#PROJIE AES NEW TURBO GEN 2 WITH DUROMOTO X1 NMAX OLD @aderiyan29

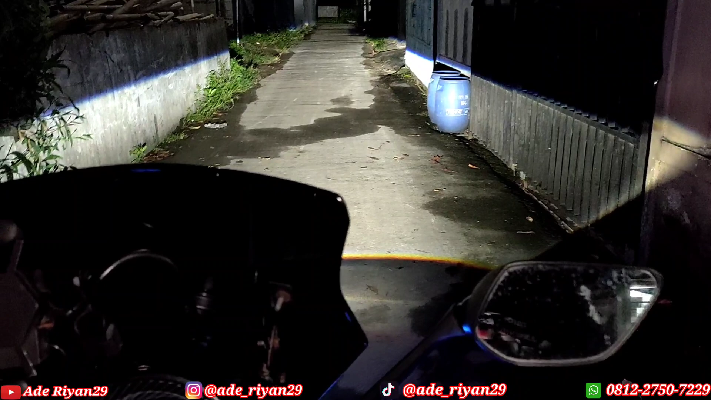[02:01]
untuk glow beam warna putih untuk high beam seperti ini ya kita coba tes levelingnya dulu turun leveling naik leveling turun leveling naik nah kita lanjut pengetesnya di bagian duromoto x1 untuk glow beam warna kuning kita coba matikan dulu untuk switch lampu utama pro g nya oke kesini jadi yang nyala aja
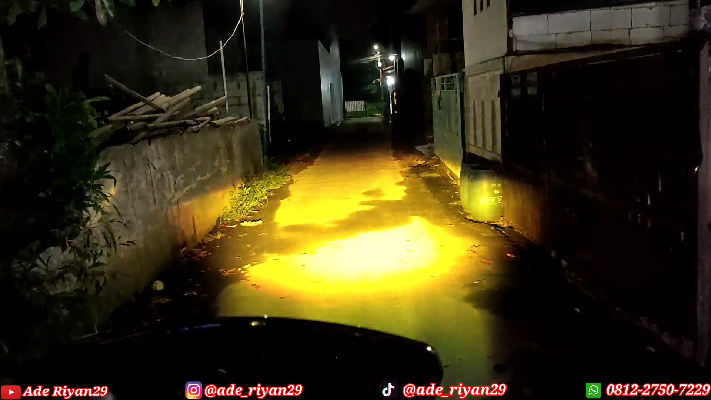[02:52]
untuk cahayanya seperti ini ya jadi jika kita untuk glow beam warna kuning high beam warna putih kita coba dulu masuk ke duromoto x1 low beam warna putih nah kita coba low beam
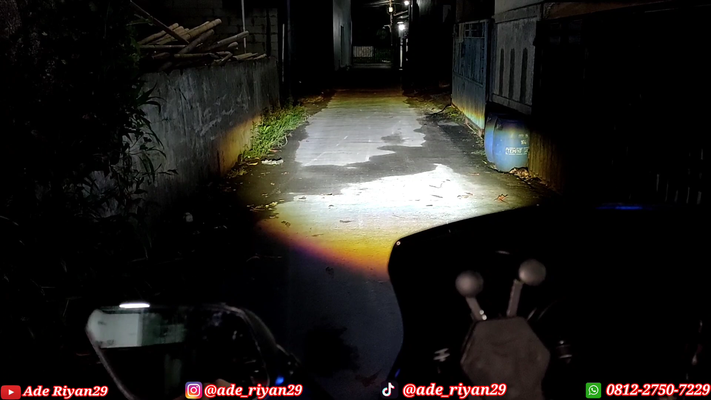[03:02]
untuk cahayanya seperti ini ya ini lampu cahaya lampu duromoto x1 low beam warna putih nah kita coba untuk high beam warna kuning nah ini untuk cahayanya high beam warna kuning low beam putih high beam kuning kita coba tes levelingnya di saat pas kita menggunakan duromoto x1 low beam warna kuning
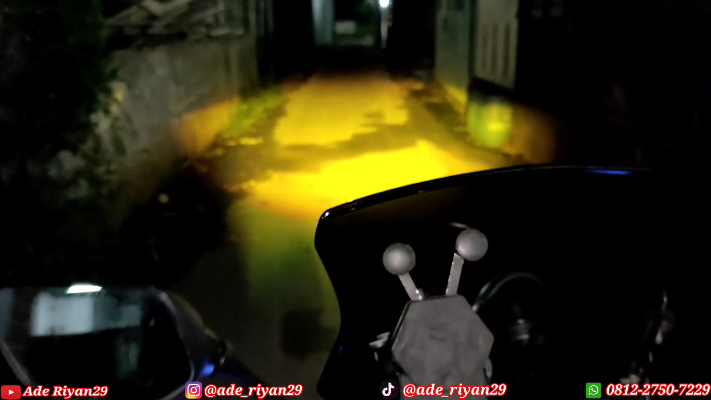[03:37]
turun ya kelihatan ini naik jadi di bagian duromoto x1 pun kita mengaplikasikan atau memasangkan di bagian samping kanan kiri di bagian proji maka dari itu untuk lampu duromoto x1 pun bisa mengikuti dari leveling sendiri jadi kita bisa setelah naik turunnya kita masuk ke low beam warna putih ini untuk duromoto x1 kita matikan
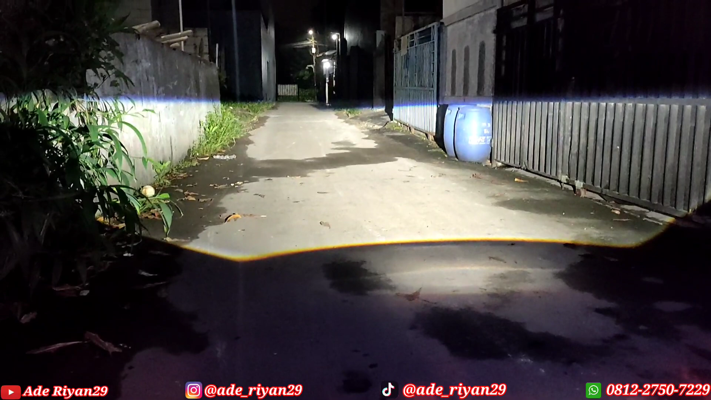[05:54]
kita coba nyalakan untuk bagian high beam nya ini berbarangan ya jadi pas kita menyalakan pass beam atau high beam di bagian lampu durmoto x1 antara high beam nyala bersamaan di bagian atasnya warna kuning bawah putih terus satu lagi atasnya putih bawah kuning jadi berbarangan seperti ini sayangnya oke kita lanjut untuk low beam durmoto warna kuning kita matikan dulu untuk lampu pro g nya masuk ke durmoto x1 warna kuning